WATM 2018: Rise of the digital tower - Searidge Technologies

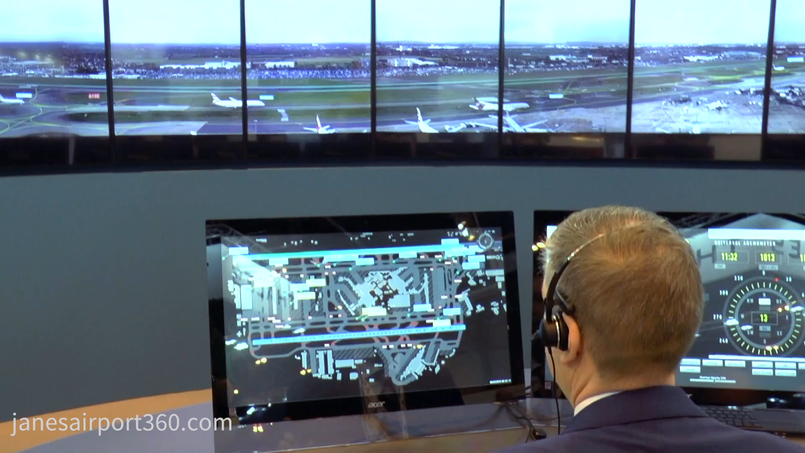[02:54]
On this panel beside us here, we have an ASM GCS type data integration into the Searidge UI map. We have the ability through this display to enter instructions such as takeoff
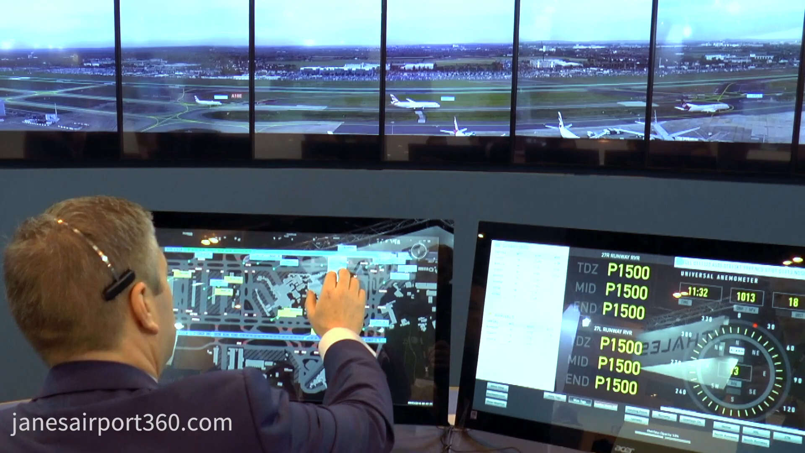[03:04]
showing us or show us the optimum taxi route. In terms of taxi routes, we have the ability to show this optimal taxi route or an alternate.
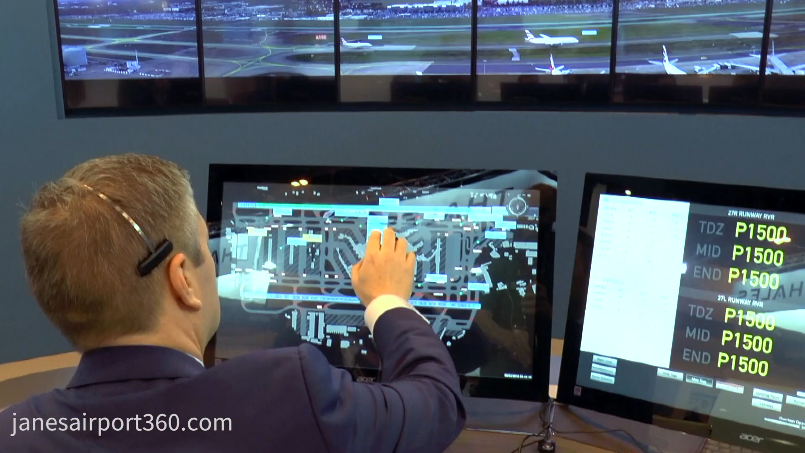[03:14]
Okay, we're going to demonstrate a potential safety net, which we can evaluate as part of the demonstrator.
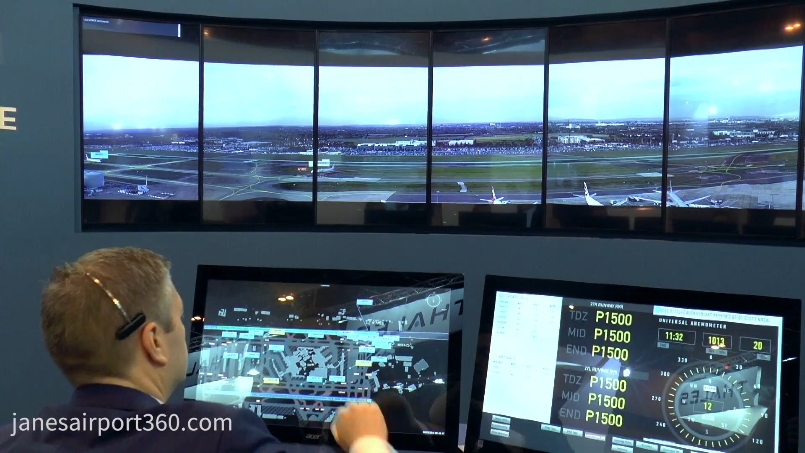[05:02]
Version 2.3 Juliet on our display, we have the capability to show an optimal taxi route in green, or a secondary taxi route in blue.
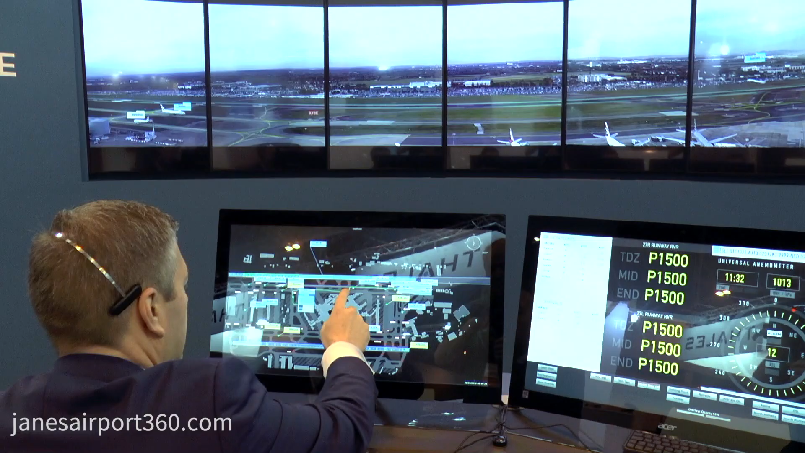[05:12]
The controller, of course, can choose either. The features of the Searidge Digital Tower system are available in some of our other locations.